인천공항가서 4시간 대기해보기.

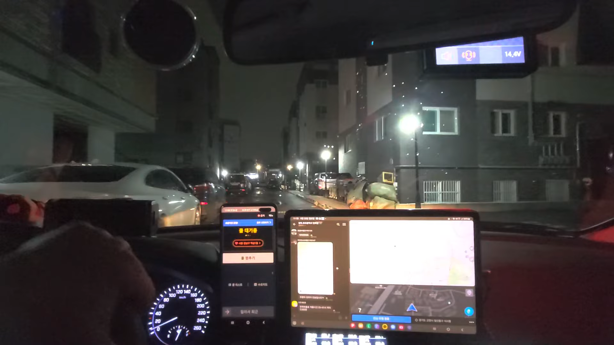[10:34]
문제는 그 다음인데 버킷콜지만 안 잡아먹지. 와, 그 설수도 조용하네. 그냥 가야겠음 둥.
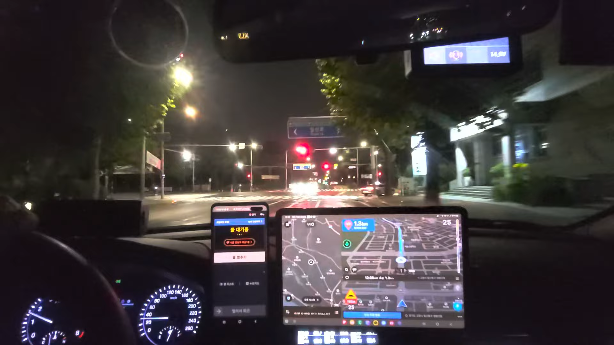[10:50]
너무 조용하심? 일부러 짱박해 썼는데 씨. 콜이 안 울려. 아, 그냥 서울 갈래 그냥. 과자 좀 사고.
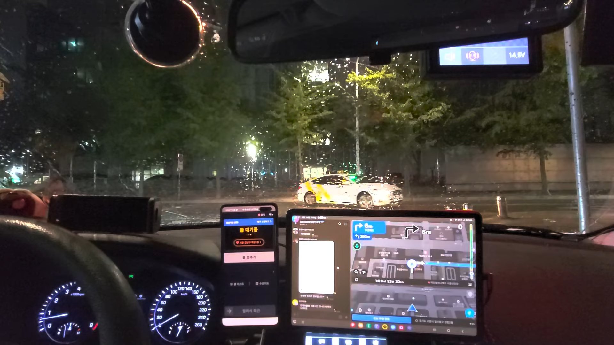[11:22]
야, 아빠 카카오 블루 서울차 예약받았네. 좋겠다. 와, 드디어 잡음. 아, 안녕하세요. 신림동이야? 네. 네. 41,100원 완료. 41,100원? 많이 더 나왔다. 일산에서 물 먹고 줬더니만 결국엔 코를 주더니.
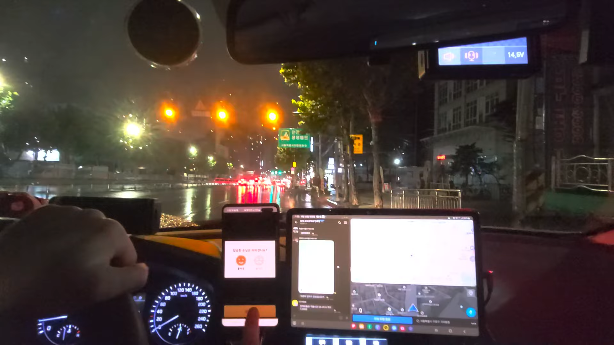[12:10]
어디로 가야 됩니까? 하다가 망원동 코를 잡았네. 안녕하세요. 죄송합니다.
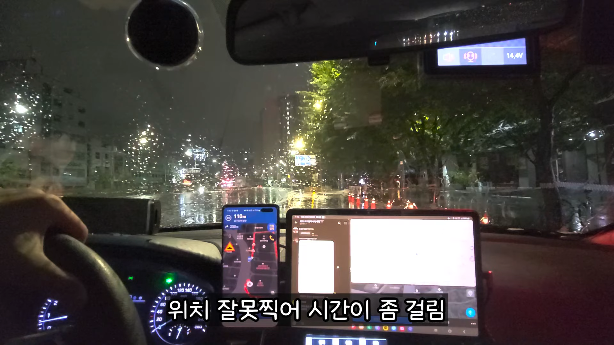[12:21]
저 반대편으로 잡혀야 되는데 그 지도 이렇게 움직여가지고 지정하신 다음에 부셔야 돼요. 네, 그러니까요. 안 그러면 건물로 찍으면 사업하고 다 잡혀요. 아, 네, 감사합니다. 감사합니다. 안녕하세요.
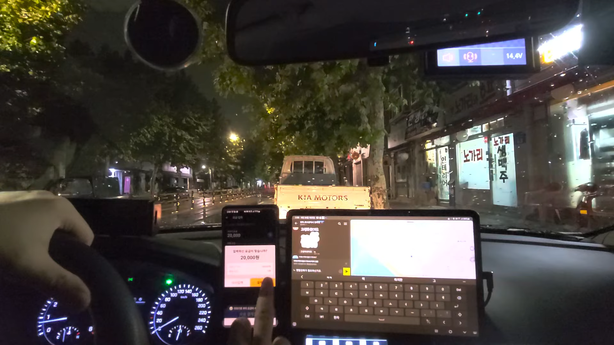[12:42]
용현동, 인천, 너는 이동이요? 네. 네. 감사합니다.